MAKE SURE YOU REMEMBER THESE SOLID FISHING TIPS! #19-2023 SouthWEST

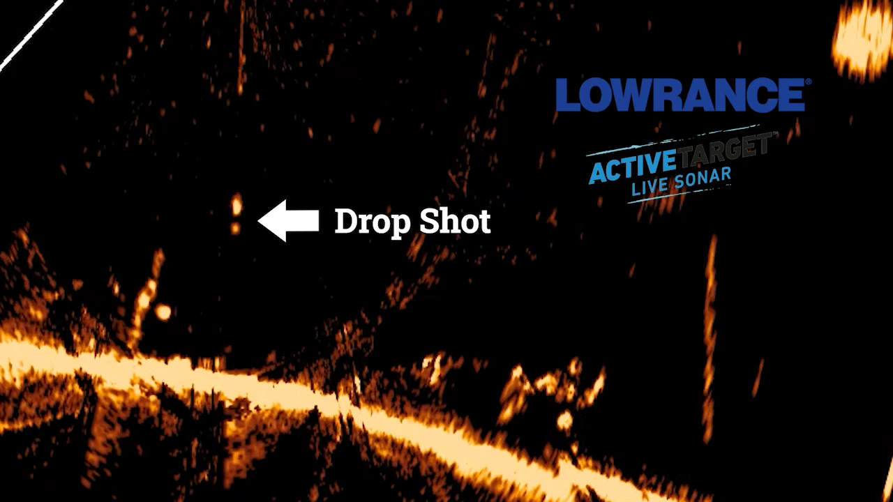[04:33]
You know we're using Lowrance Electronics, the new HDS Pros, and using Active Target 2. And in this situation I was kind of going around, graphing around, and I found this school of bass. And this is a really unique place.
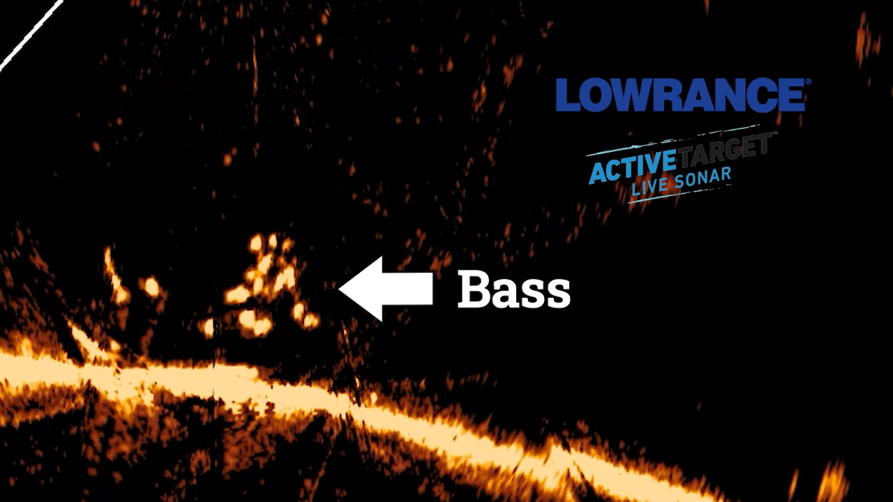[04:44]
It's a really nice point. I found it using my CMAP. And the one cool thing it had, it had one little kicker point, and that's where the school was actually sitting on it.
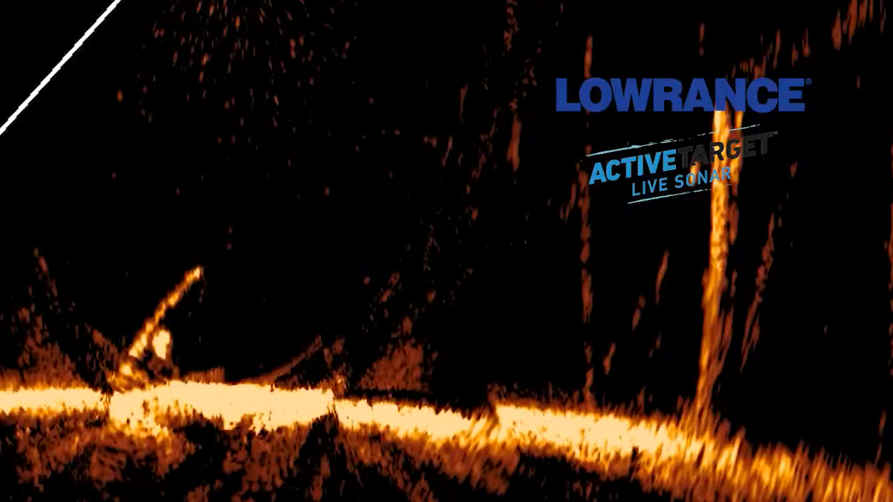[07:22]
I saw how they were reacting.
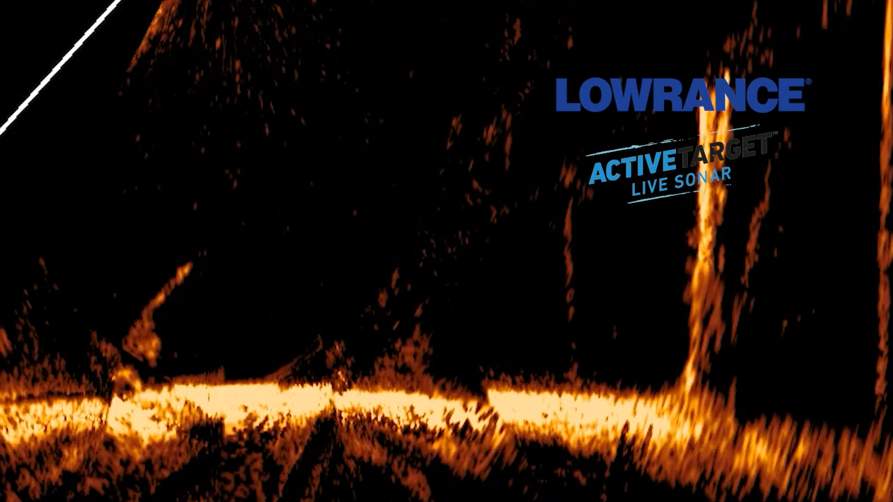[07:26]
And they weren't, you know, they were just kind of sitting down there.
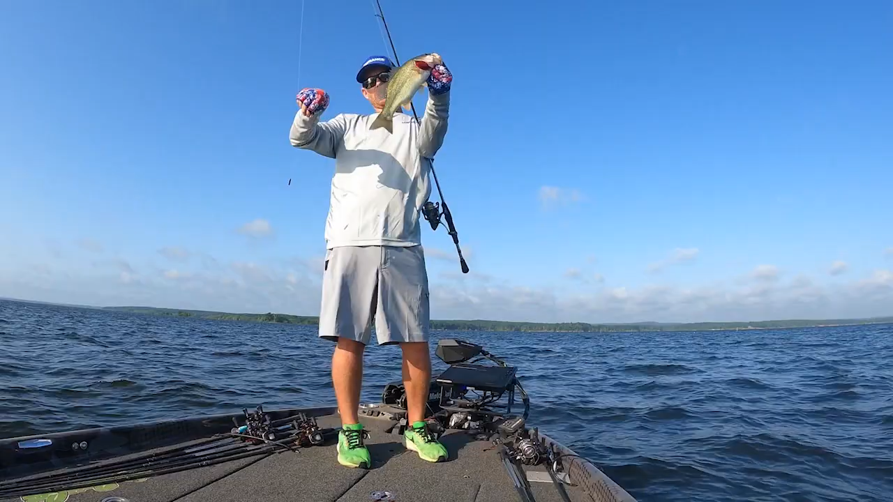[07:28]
And as soon as I reeled that drop shot up past them,
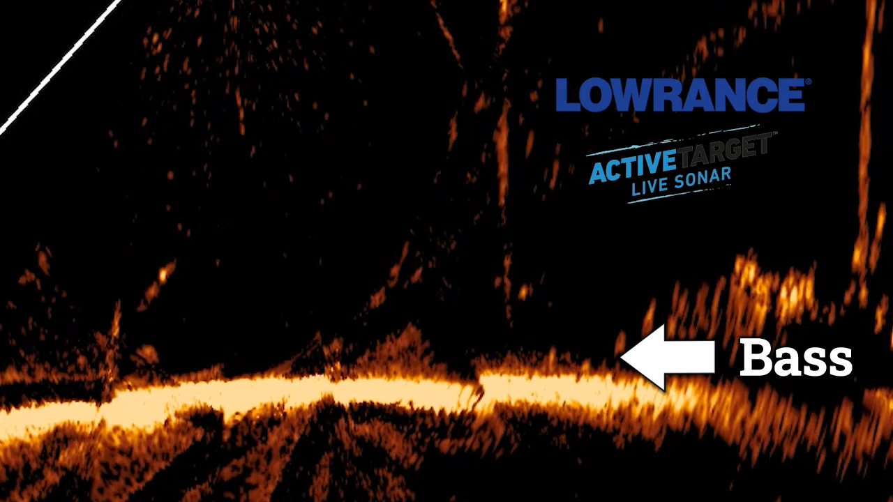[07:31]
I saw the fish, I saw two or three of them react. And I knew at that point I probably had them. So I reeled in and flipped right back to the same spot. As soon as it got down the bottom, the fish ate it.
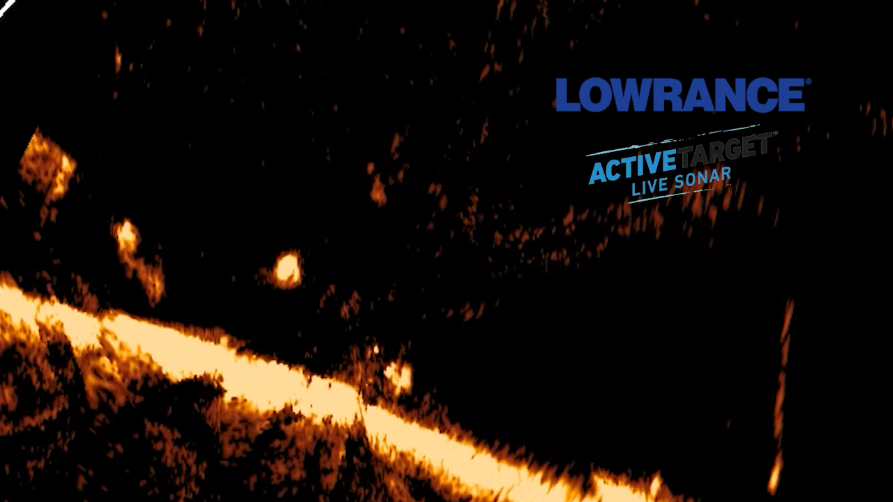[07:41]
Not a big fish, but this time of year, you've got to pay attention to those little bitty clues that you have. But the drop shot is so unique because you can do so many things with it.
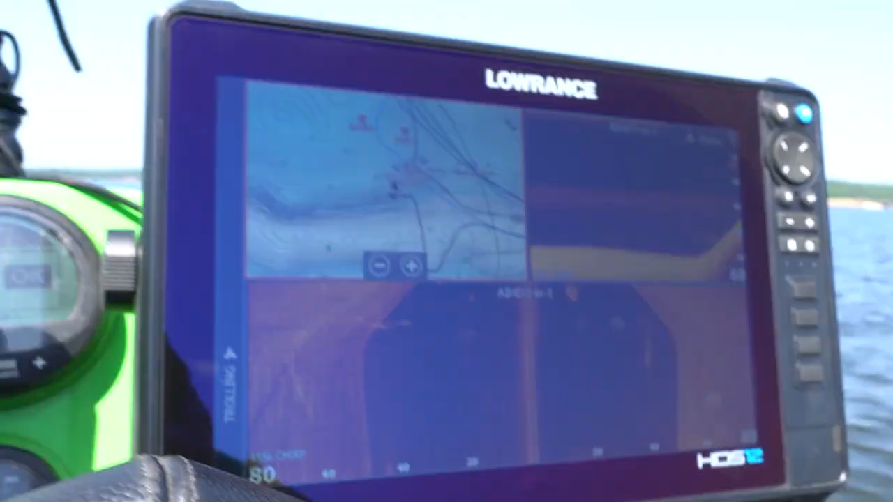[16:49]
your electronics the lawrence side imaging is second to none i mean i
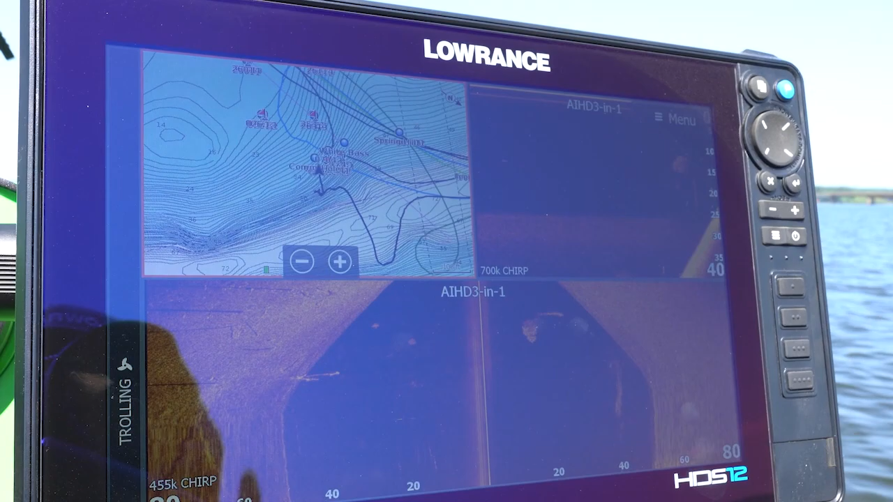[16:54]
can sit here i can go over places use my down scan find where these fish are located and not really rely so much on history i know the history of the spot you know this whole
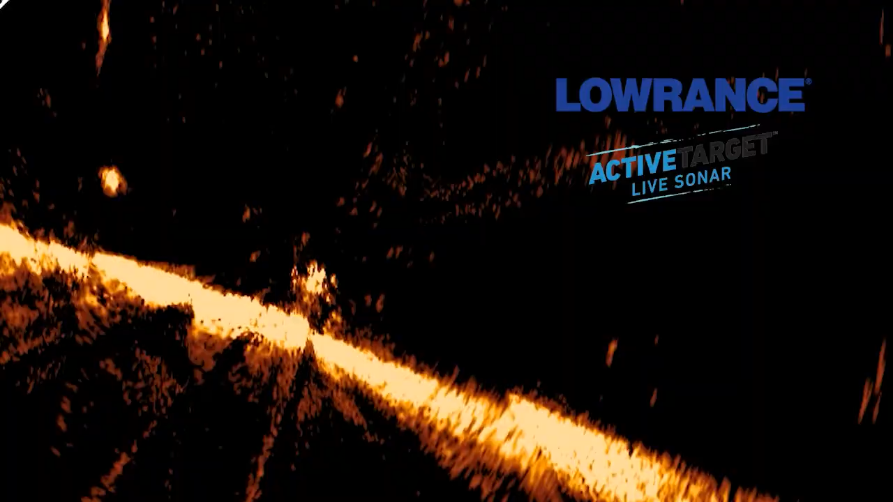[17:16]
tour pro in the water and using that active target you
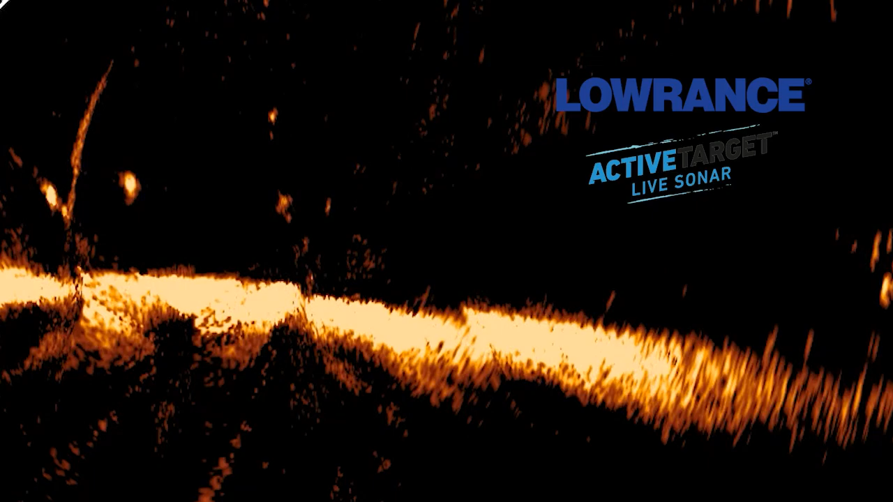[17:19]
know i can't stress active target to enough the importance of using it and seeing how the fish are relating are they on the bottom are they swimming up eating bait are they sitting on two or three stumps you know whatever it may be today they're kind of rotating it's fun to watch them because you can kind of see how the fish rotate around you know right now they're rotating between a really short stump on the bottom and a really tall tree and they're just kind of swimming back and forth up and down this ledge and that's where i'm